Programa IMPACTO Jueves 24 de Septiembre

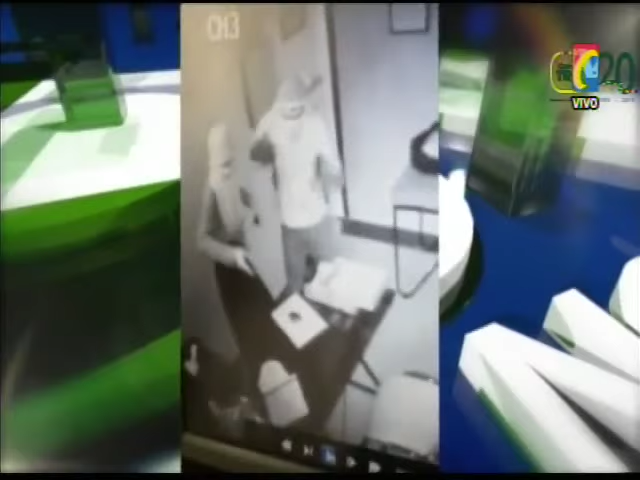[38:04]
Podremos observar el rostro del delincuente con rasgos bien demarcados.
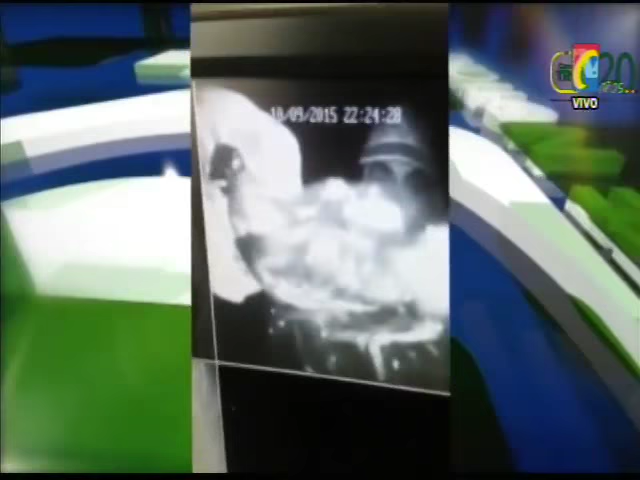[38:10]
Ahí podemos ver bien unas cejas bien demarcadas del delincuente.
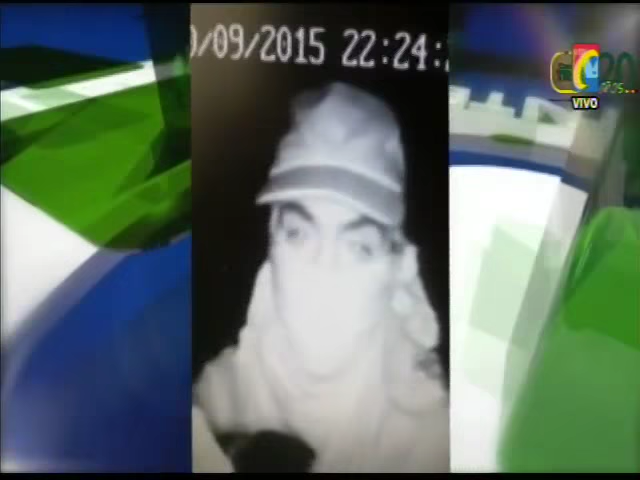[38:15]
El cuerpo es urlanza cachichita, unos zapatos que ya vimos a continuación.